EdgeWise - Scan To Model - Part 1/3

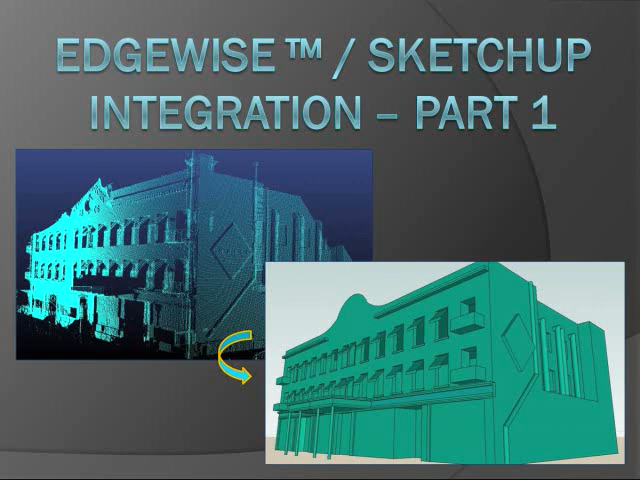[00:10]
This three-part video series will give you a quick introduction to using Edgewise and SketchUp in combination to very quickly create high-accuracy 3D building models from laser scan data. This video flows in real-time to allow audio explanations of each process and to give you a sense of the processing times involved.
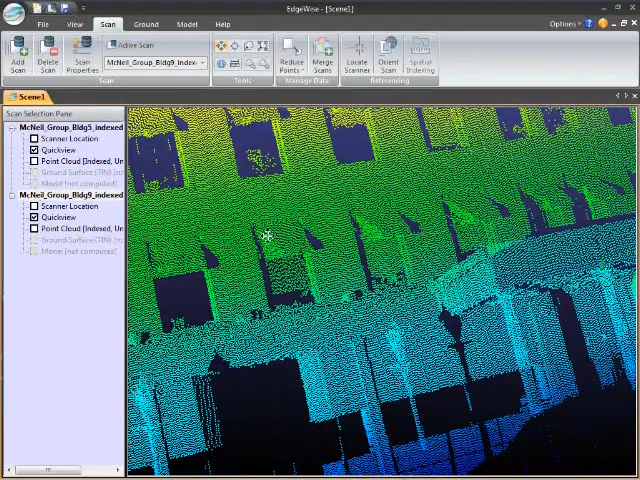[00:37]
As you can see, we're looking at a point cloud.
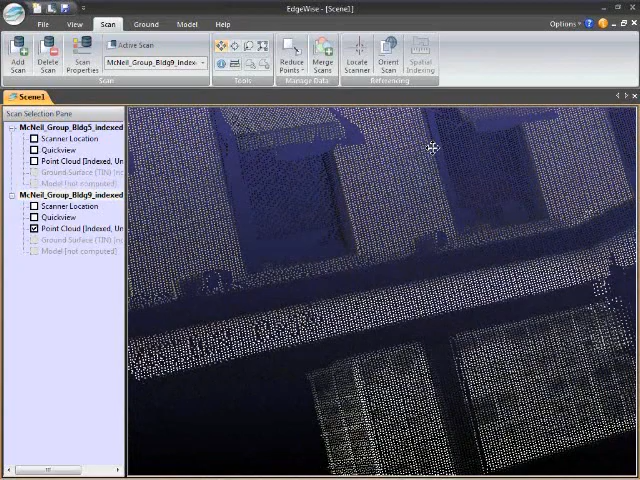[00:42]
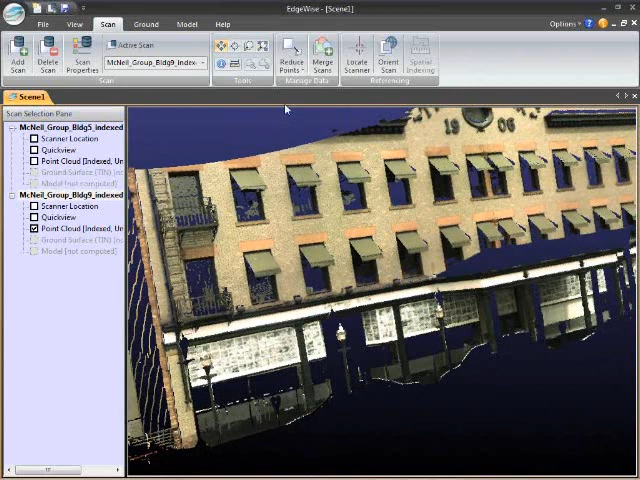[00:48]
Next, we'll do an initial classification of the points.
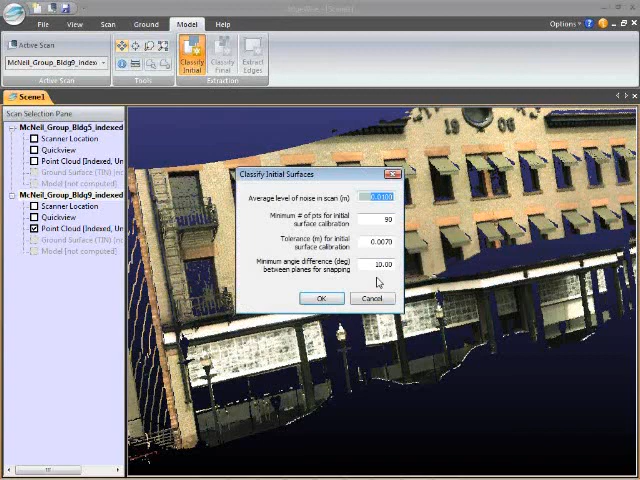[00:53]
This basically finds large regions of coplanar points.
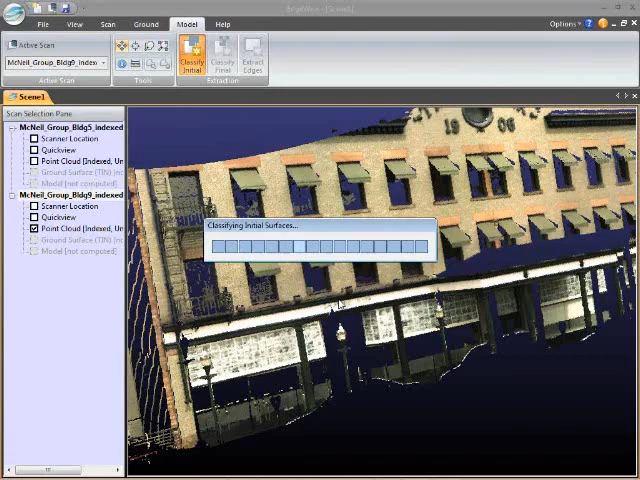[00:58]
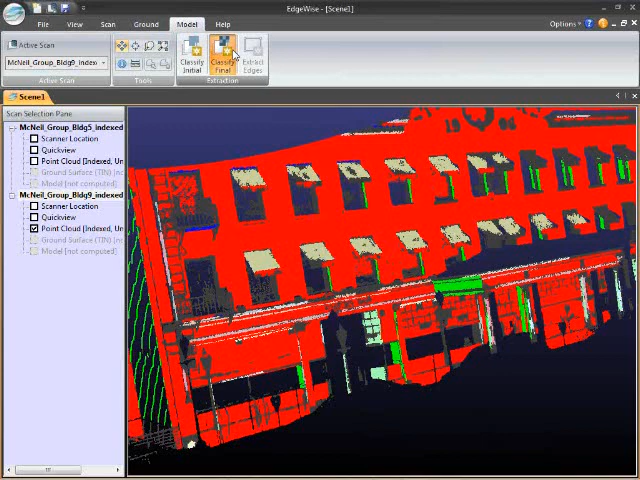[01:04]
Now we'll do a final classification of the points. This process hones the initial classification results and finds more detailed surfaces. Now this second classification step is much more thorough and therefore takes a little while longer.
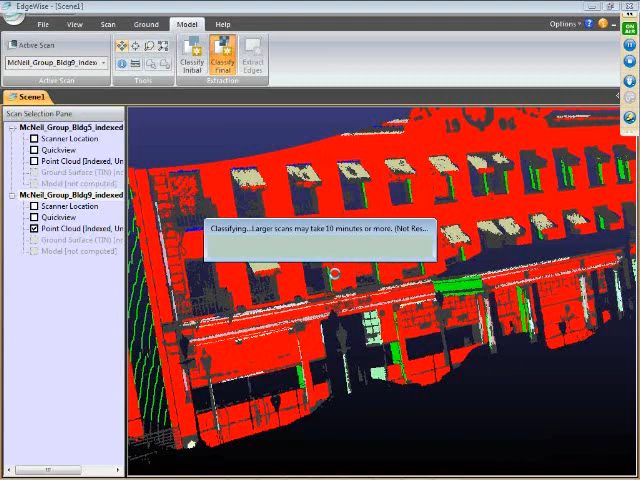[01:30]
There we go. Now you can see that it found individual window panes.
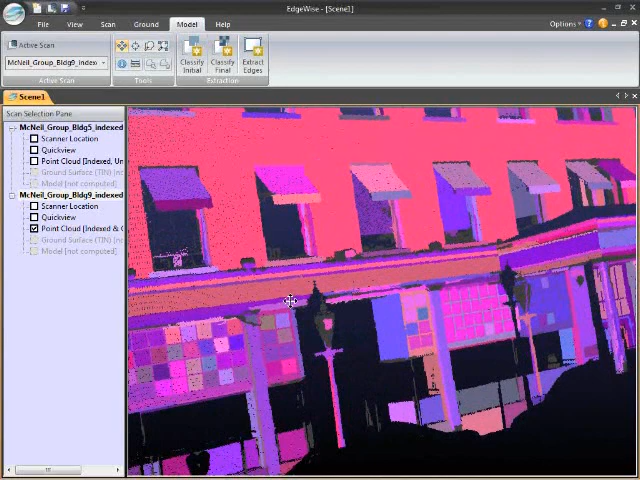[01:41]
Next, we'll extract the edges as rectilinear CAD polygons.